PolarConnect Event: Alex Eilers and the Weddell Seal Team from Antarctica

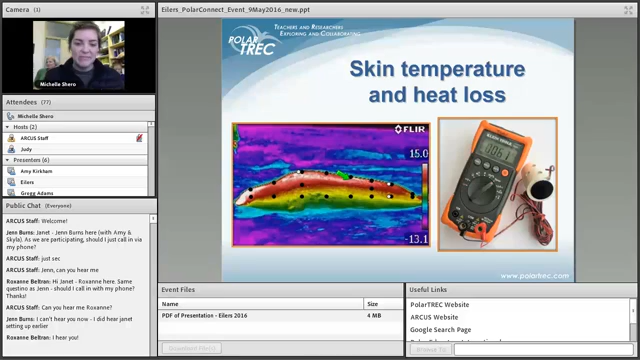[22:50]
we take measurements of the skin temperature and how much heat they're losing in each of those locations using this device that I have pictured on the right. And some of the measurements that we take, I was mentioning before,